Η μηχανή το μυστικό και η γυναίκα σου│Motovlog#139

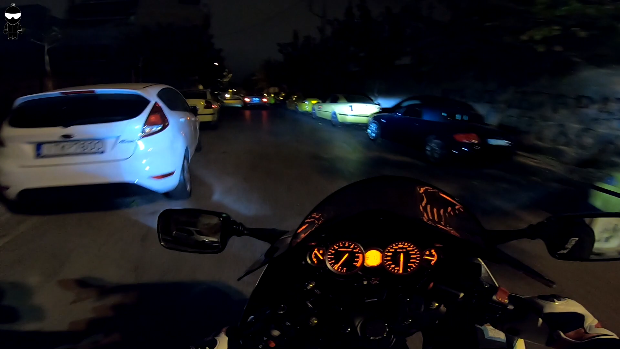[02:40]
Θέλει μεγάλη προσοχή γιατί παίζει πολλή ερημιά Άλλοι τρέχουν, άλλοι δεν έχουν το νου τους Οπότε θέλει πάρα πάρα πολύ προσοχή Σταθμό Λαρύσης είμαστε, εδώ από δω δεξιά είναι ο σταθμός Λαρύσης Είμαστε από την πίσω μεριά Ο καιρός είναι έτοιμος να βρέξει Να πω ότι τη Χαγιά Μπούσα δεν έχει βάσει ποτέ βροχή Εύχομαι να μην την πιάσει και τώρα